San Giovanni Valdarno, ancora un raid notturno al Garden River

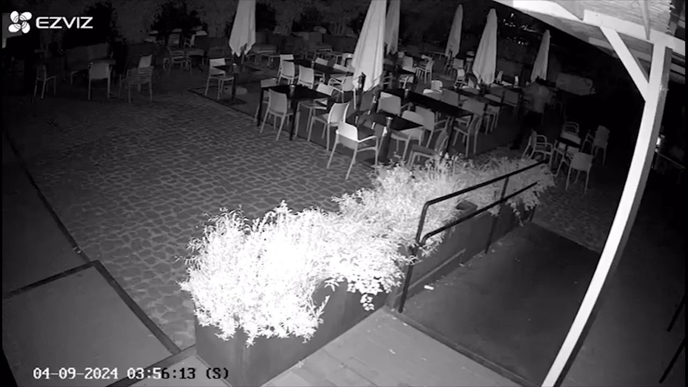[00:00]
Mancavano pochi minuti alle 4 quando a volto travisato un soggetto è entrato dentro al locale dopo aver forzato la porta d'ingresso. Poi si è rivolto verso la telecamera di video sorveglianza con il tito medio ed infine la messa fuori uso.
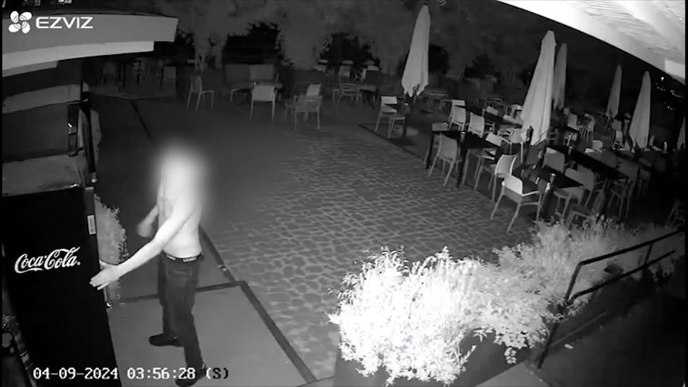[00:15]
È successo nelle ultime notti al Garden River, locale in zona oltrarno a San Giovanni Valdarno.
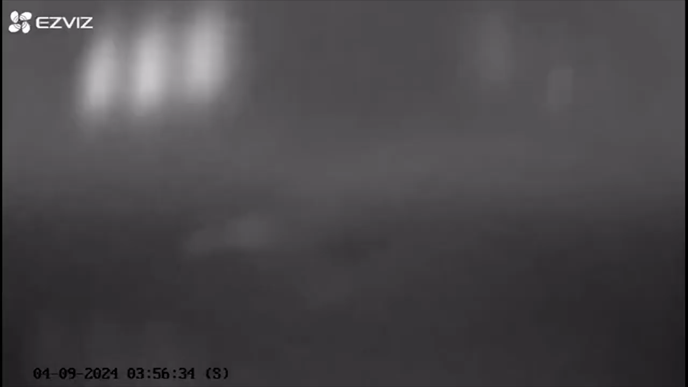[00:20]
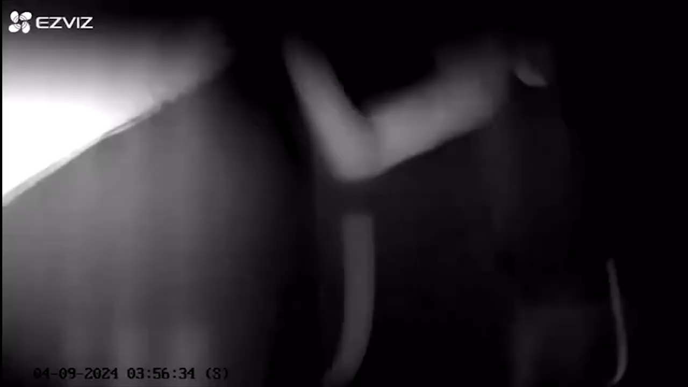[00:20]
Il tutto è stato immortalato dalla video sorveglianza e poi postato sui social dal locale.